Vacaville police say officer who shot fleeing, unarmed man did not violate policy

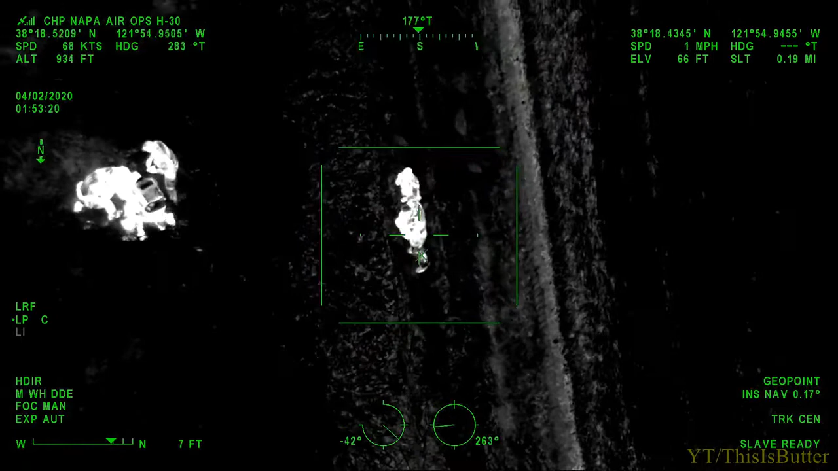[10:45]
H-30, copy. H-30, that's affirm. We're going to be probably landing here soon to render medical aid.
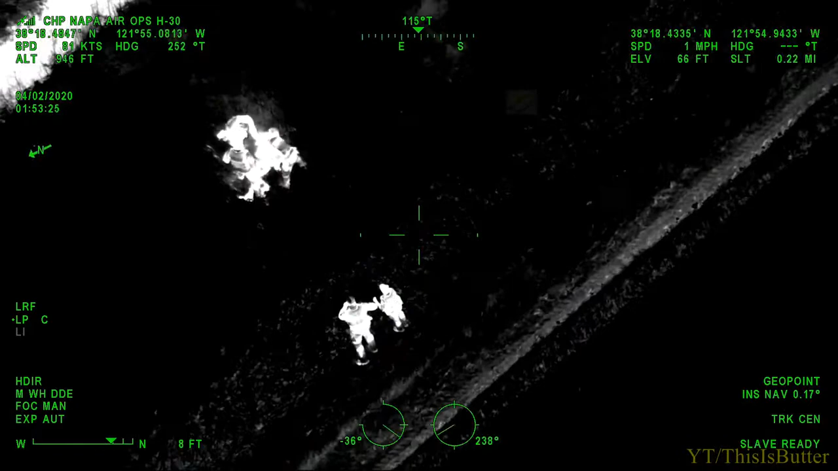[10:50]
Copy. Looks like it's just a one suspect, and we'll be landing soon to render medical aid.
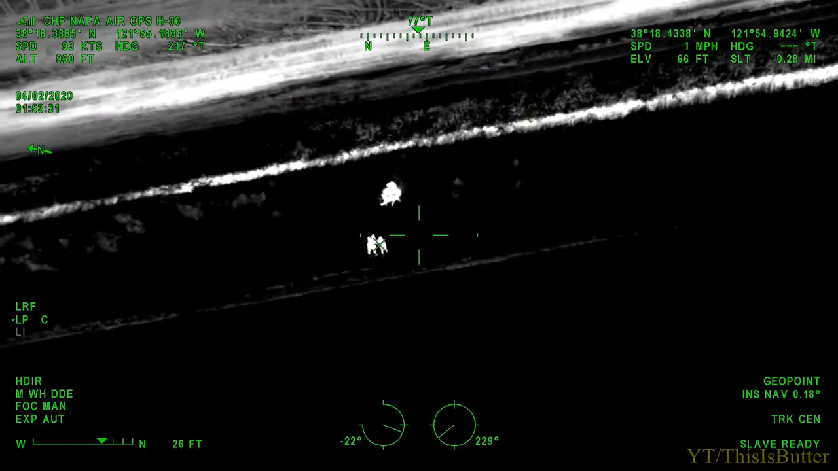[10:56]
3, Charles, 497.
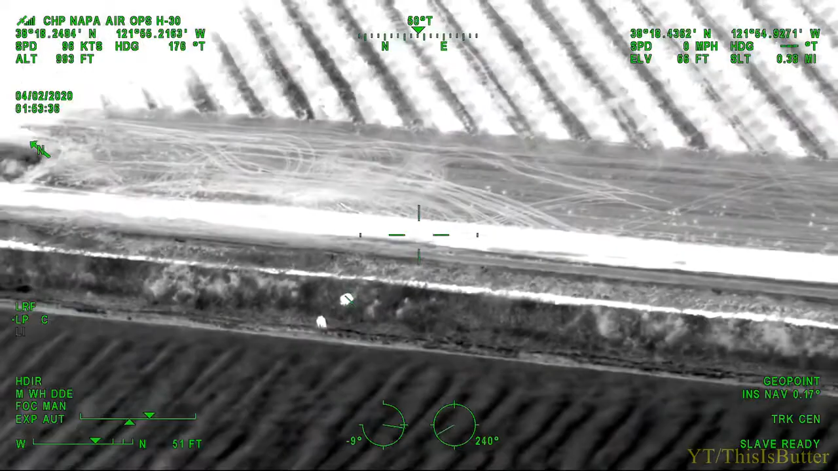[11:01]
So we can either go there, or we can just land out in the field, right? Yeah, I don't know what that field is, though.
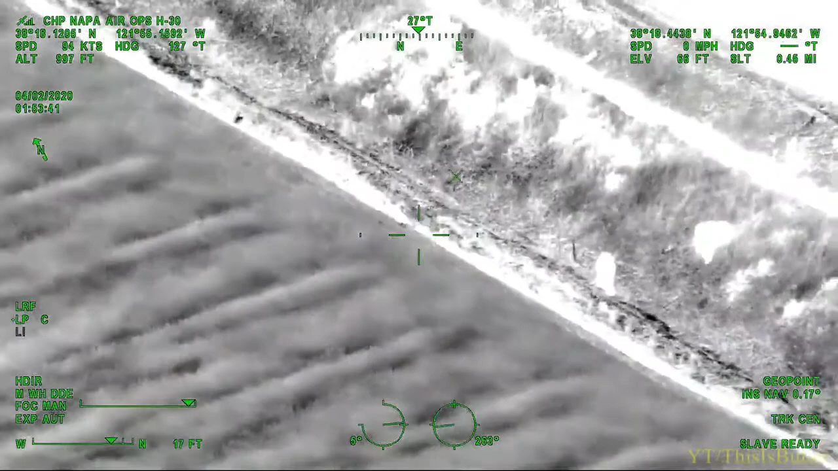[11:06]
I don't have a problem landing in the field as long as we can identify what it is. Not, like, super tall or some weird shit, right?
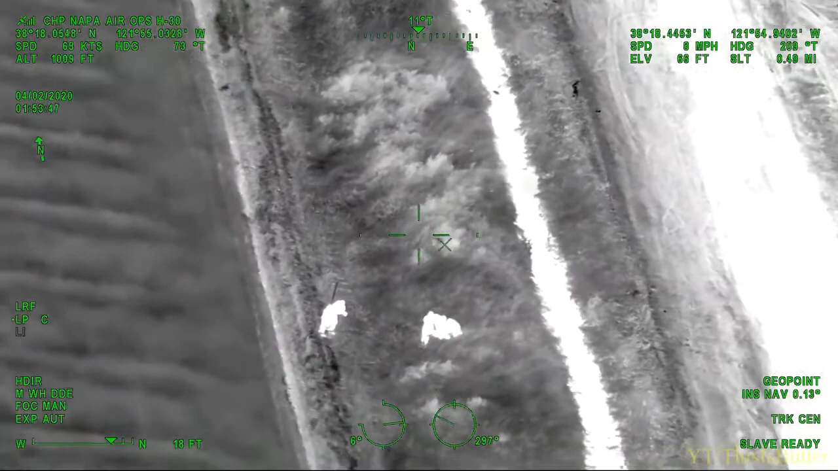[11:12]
Yeah. Tom, when can you advise shutting down the road there so H-30 can land?
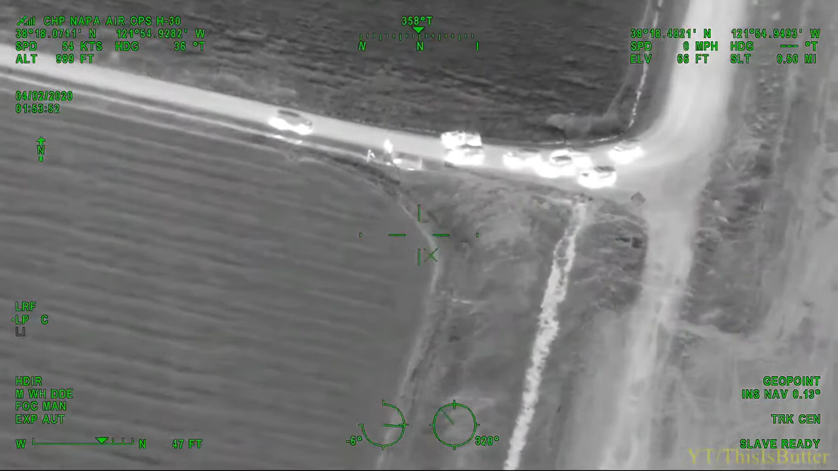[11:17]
Got a big set of lines here. We are closed down.
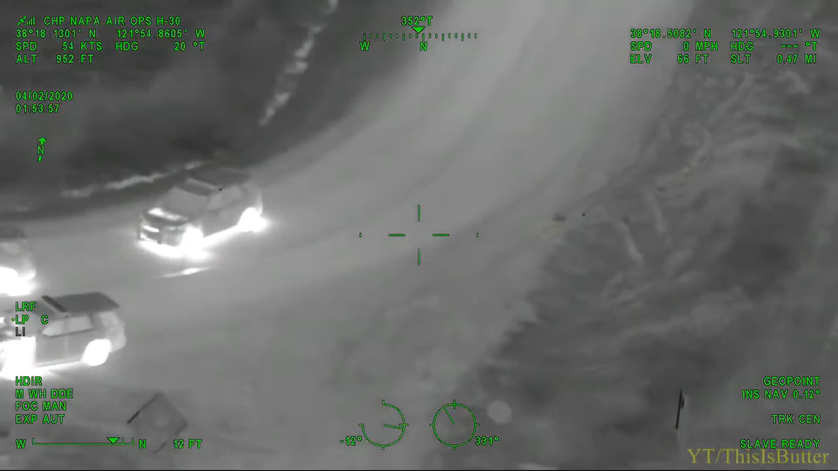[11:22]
I would, you know, let's just go over here. H-30, on the car across the roadway. Is that enough room for you?
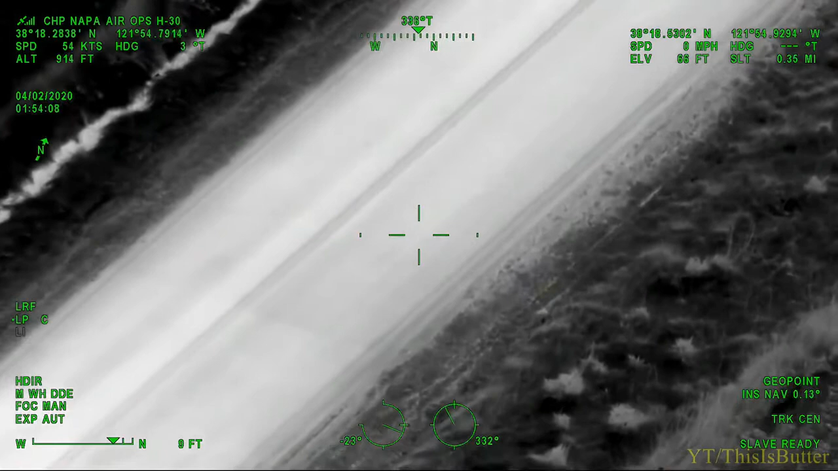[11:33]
H-30, can you advise any power lines? I've got visual on you. So you're talking about right here, no power lines over the road.
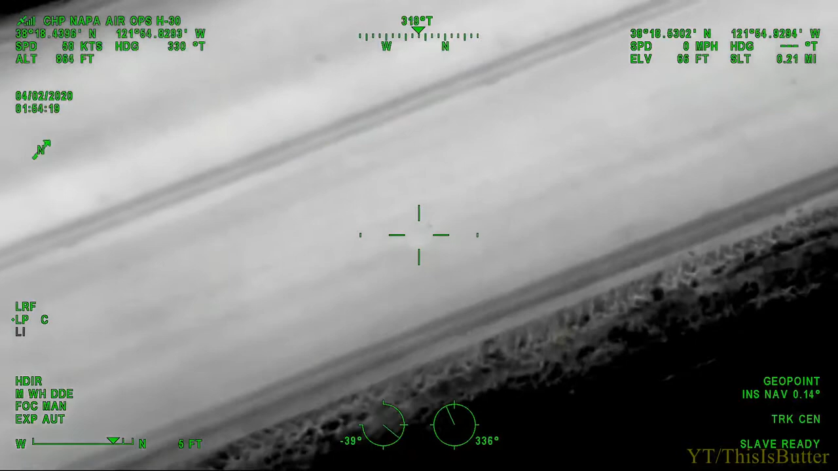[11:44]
We just come in, sit down there.